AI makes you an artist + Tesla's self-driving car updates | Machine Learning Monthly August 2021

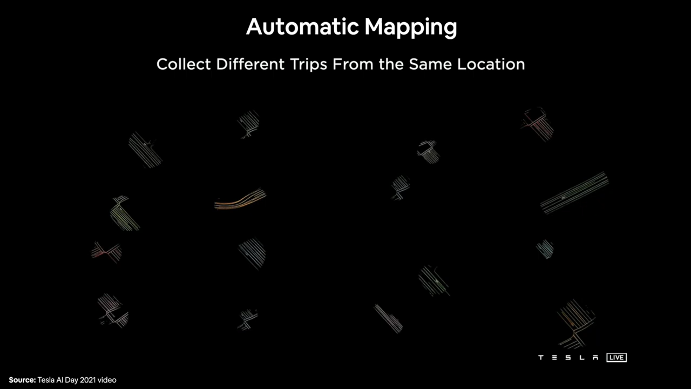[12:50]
But Tesla, because they have so many cars out there, they can create automatic maps from vision only,
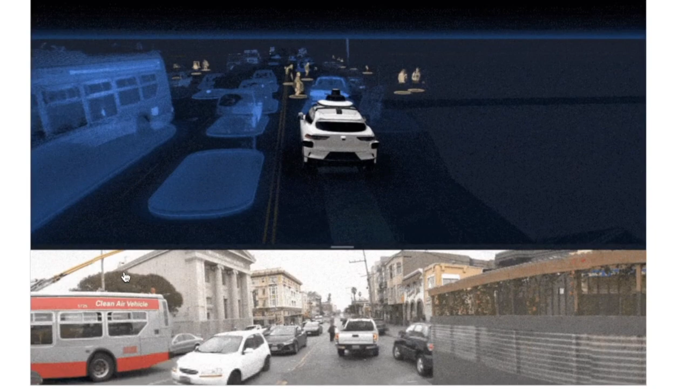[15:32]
So they just, whereas Tesla's going vision only, so cameras only, Waymo have LiDAR and radar and a whole bunch of sensors that I'm not even,
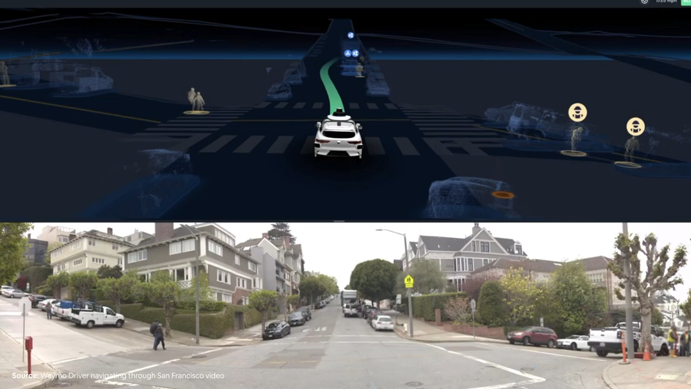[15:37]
I can't even talk to because I've never really even heard of them or read about them.